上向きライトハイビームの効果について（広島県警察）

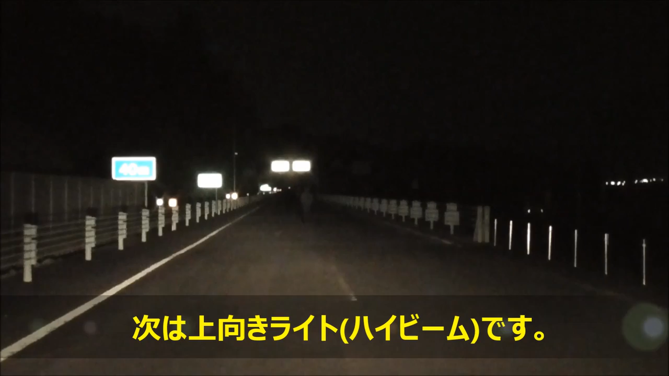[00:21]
遠くからでも見えますね。これなら安心ですね。
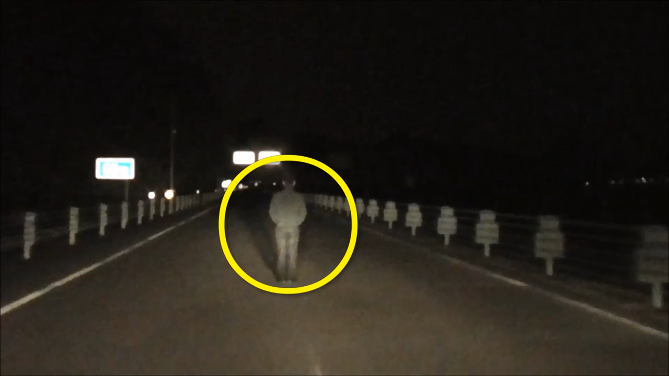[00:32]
次はどうでしょう。また下向きライト、ロービームで走ってみます。うわっ！次に上向きライト、ハイビームで走ります。もうわかりますね。進路を譲って優しい運転をしましょう。ロービームとハイビームの見え方の違いを見てみましょう。